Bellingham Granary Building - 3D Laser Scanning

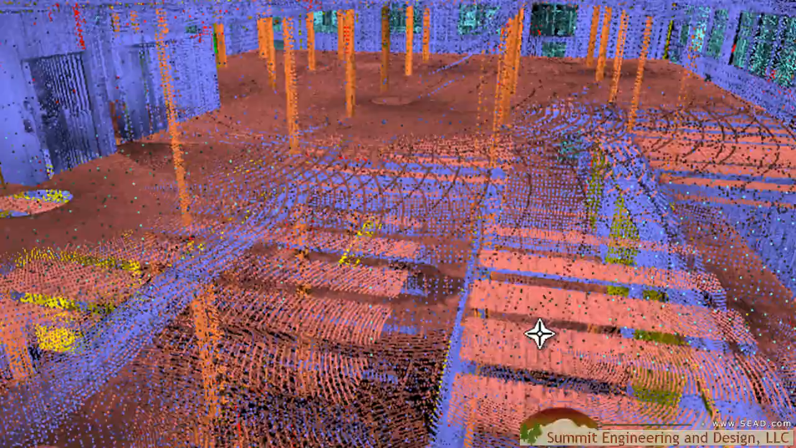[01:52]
With everything turned on again, let's zoom out and take a look at our building.
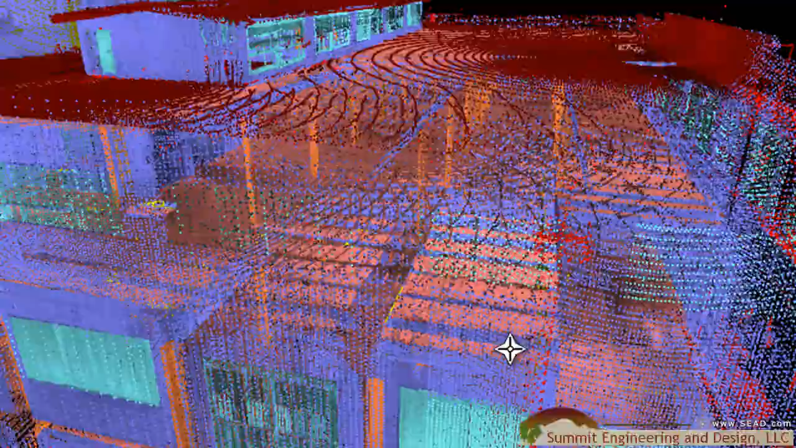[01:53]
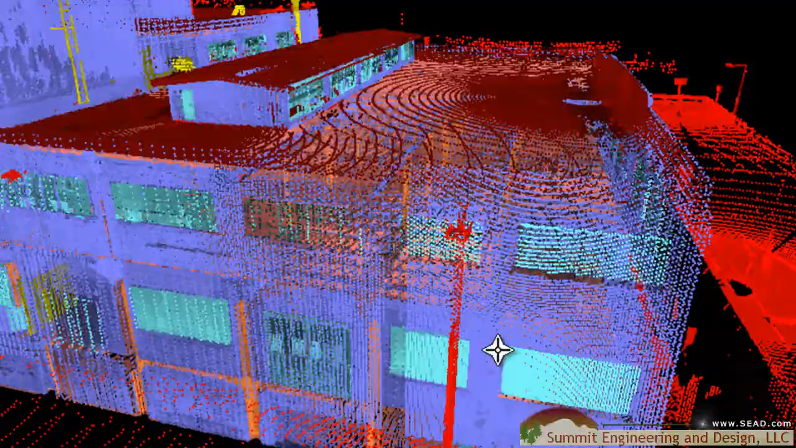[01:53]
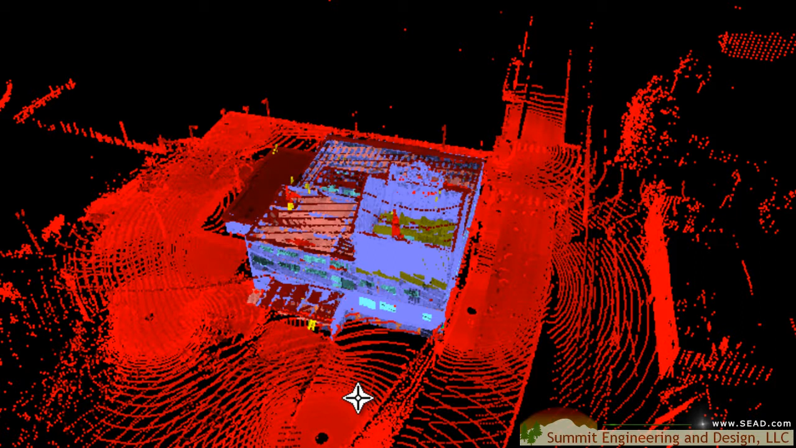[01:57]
So let's turn off the areas we don't want,
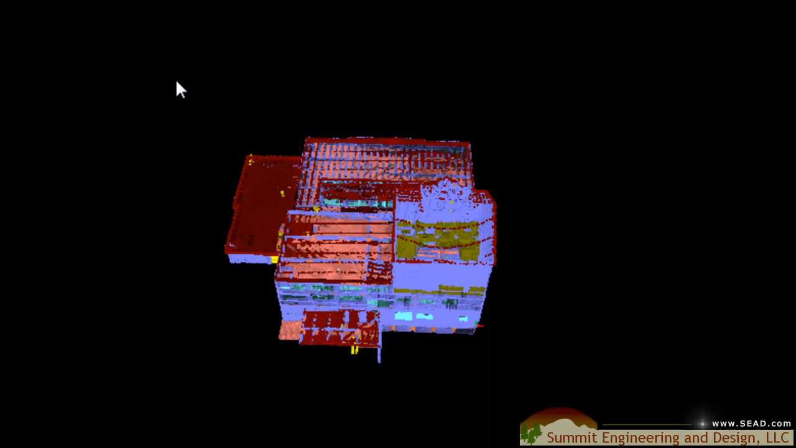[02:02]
bring only the building into Revit architecture, and there we can model our as-built.
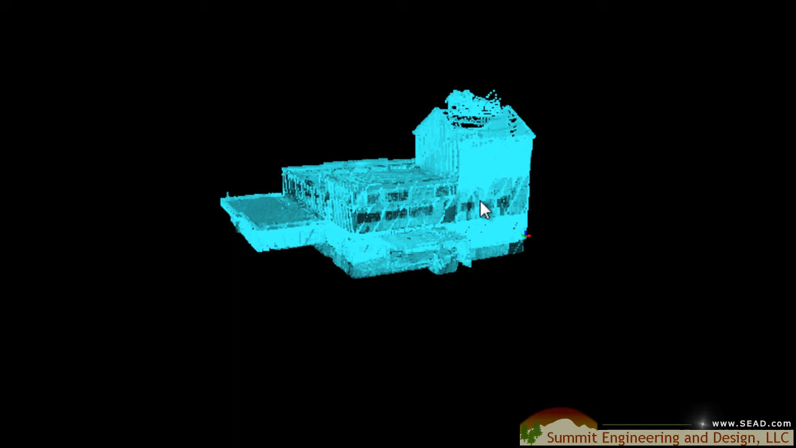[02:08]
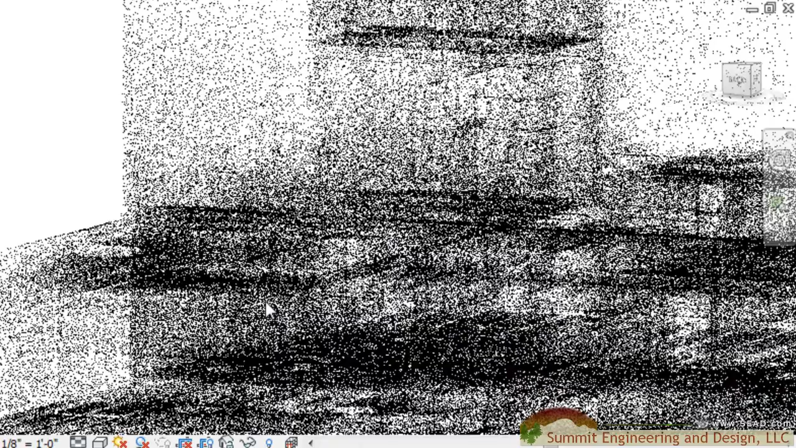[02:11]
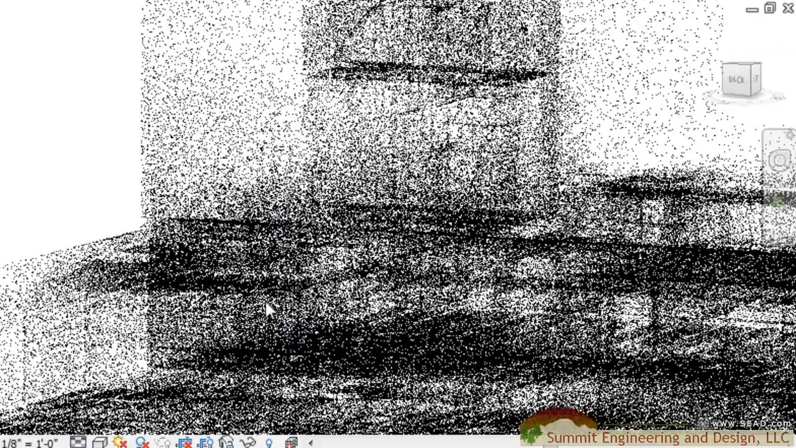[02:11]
So now we're looking at our point cloud brought into Revit architecture,
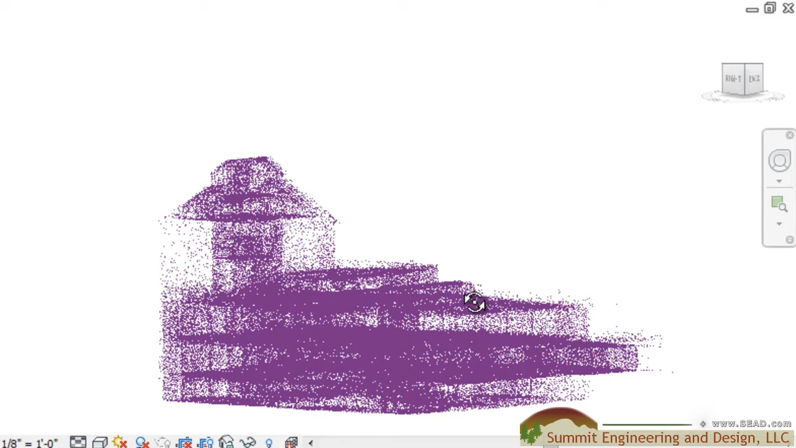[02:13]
and as we begin to rotate around it we can see that all those surrounding elements that we did not want have been left out,
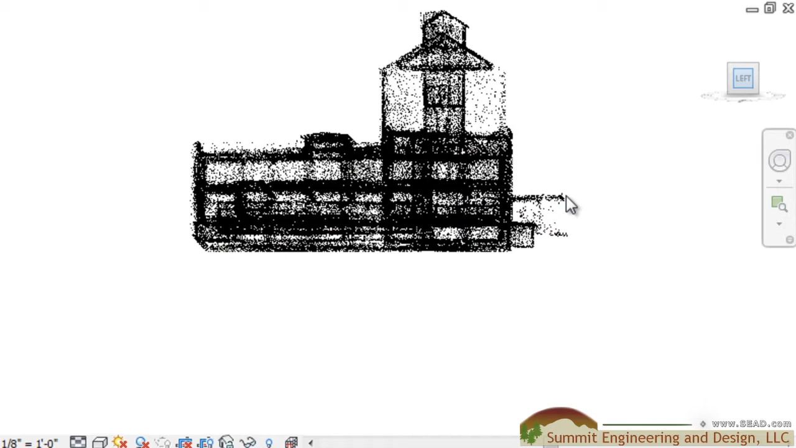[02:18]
giving us a clean import to work with.
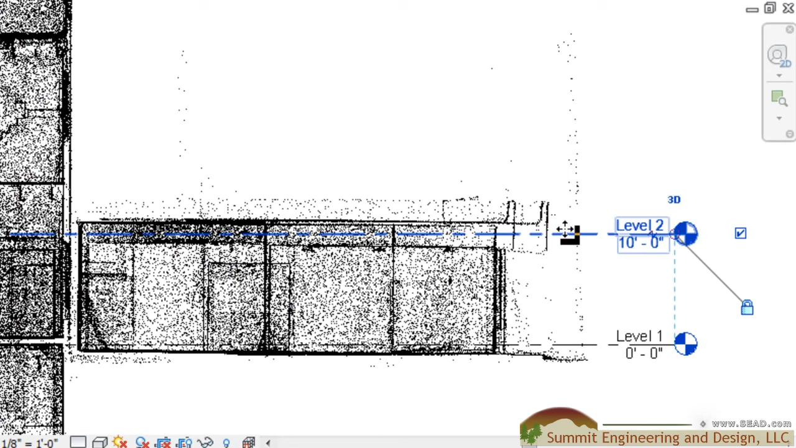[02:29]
then we'll switch over to a floor plan and begin creating our walls.
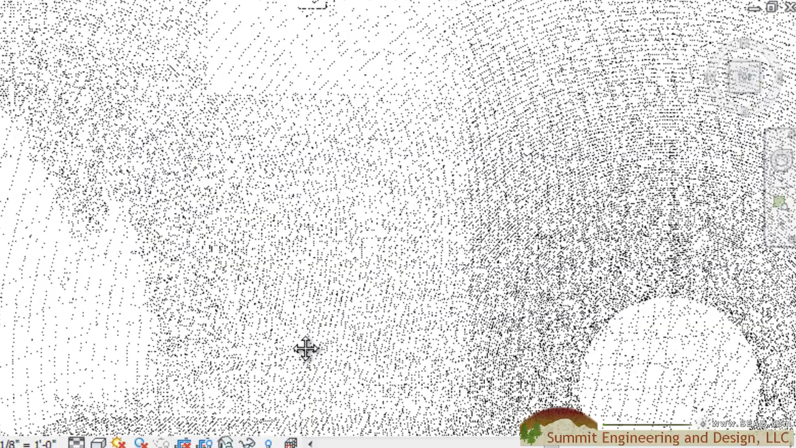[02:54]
Zooming in on the point cloud shows us there are columns on this level,
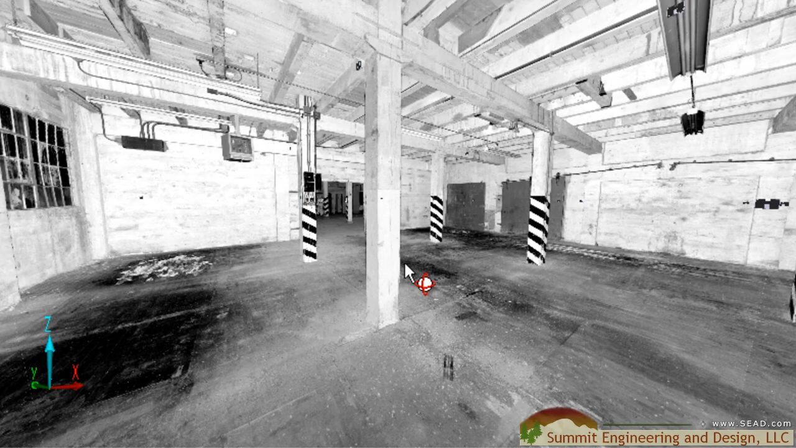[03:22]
If we pull up one of our laser scans, we can see that there are some fire doors that need to be added into our model.